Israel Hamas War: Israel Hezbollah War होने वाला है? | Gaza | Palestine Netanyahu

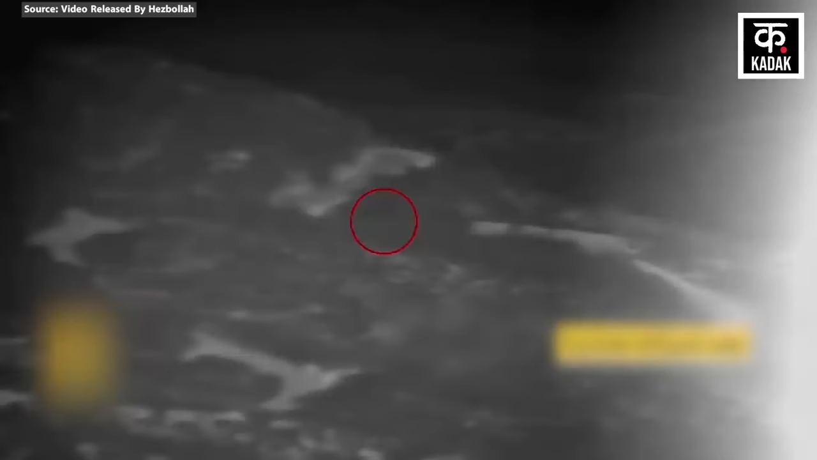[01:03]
ویڈیو ریکارڈ کر کے جاری بھی کیا ہے اس ویڈیو میں صاف دکھ رہا ہے کہ کیسے ڈرون کیمرے کے ذریعے
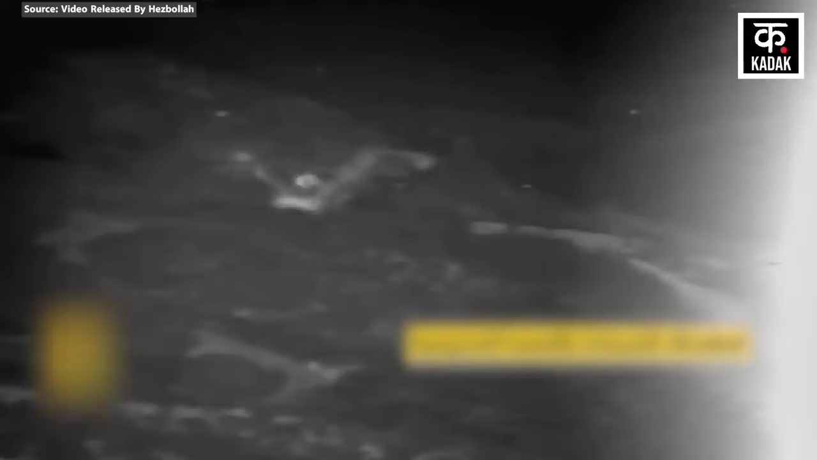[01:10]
ٹینک کو چنہت کیا جاتا ہے اور پھر اسے وہیں اڑا دیا جاتا ہے